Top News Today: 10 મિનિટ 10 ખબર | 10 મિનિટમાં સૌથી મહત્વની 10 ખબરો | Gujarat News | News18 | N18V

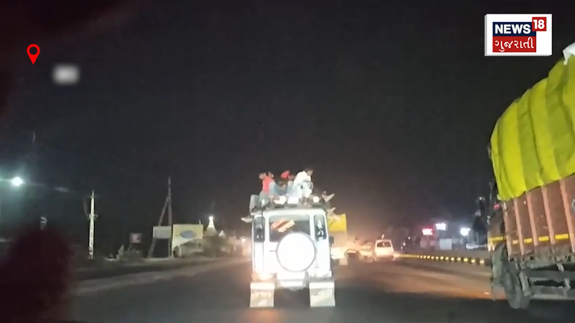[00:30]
नश्रल हाईवे आठ उपर एक तुफान गाडी कैपसिटी करता वदू मुसाफरूने बैसाडी
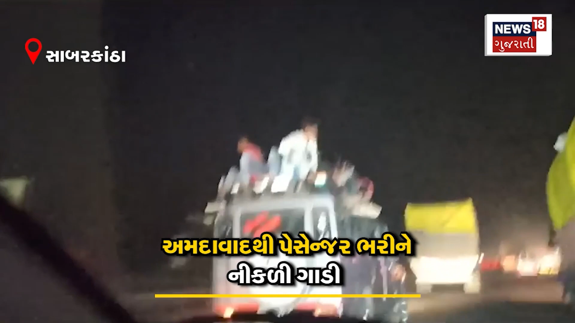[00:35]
ने निकडी होवानों सामे आवियो हतू तो नवाईनी बाबत एहती क्या कार मा अंदरज नहीं परंतु गाडी नी उपर पन घेटा बकरानी जेम लोको बैठा
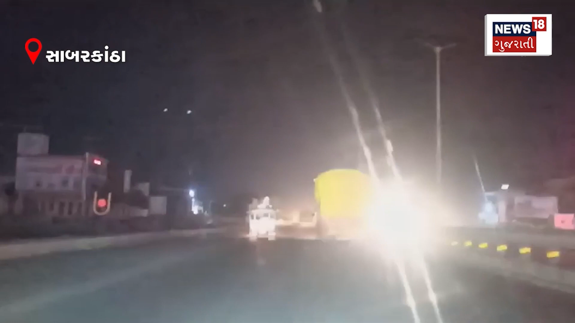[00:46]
हता आ वहान नंदवाद थी पैसेंजरो भरी ने निकडी होवानों सामे आवियो हाईवे पर तुफान